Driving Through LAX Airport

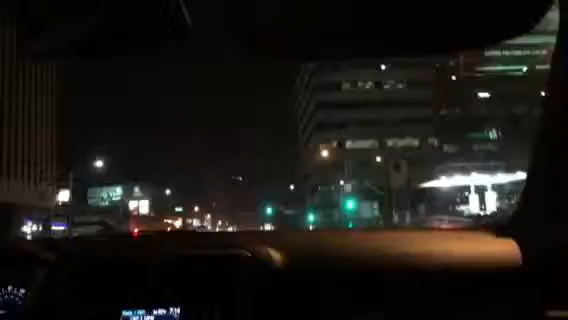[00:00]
On the way, we're driving through LAX airport. So, be excited to record this.
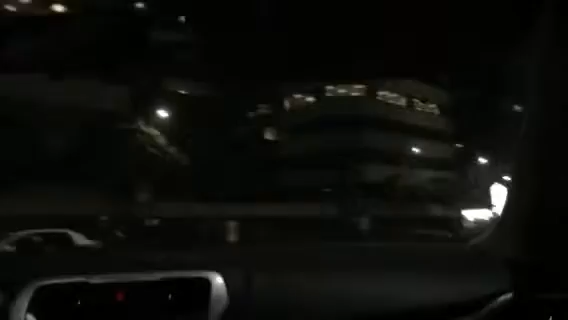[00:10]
Are you just pretty excited, or are you pretty excited? That's La Quinta and LAX airport. La Quinta. There's Westin. There's Westin. There's LAX light. LAX mini sign.
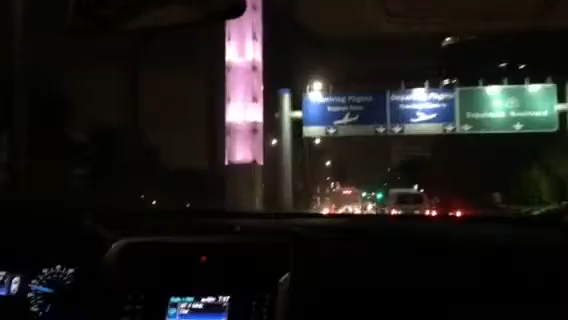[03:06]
Alright, it's coming up! Okay. Because you know those little illuminated pillars mean that you're by LAX. There's the Sheraton Gateway, Los Angeles Hotel. Sheraton Gateway, LAX? Yeah.
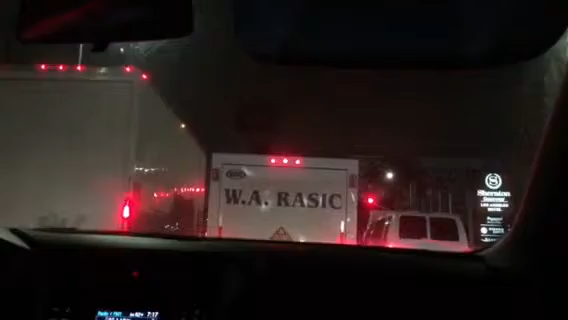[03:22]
So it's in LAX? Inside the Sheraton, they have a restaurant called the Paparazzi Restaurant and Chop House. Oh, wow. Oh, yeah, there it is. And they have a Starbucks coffee inside there. You have a Starbucks coffee? Mm-hmm. What? You just read that. I thought you knew.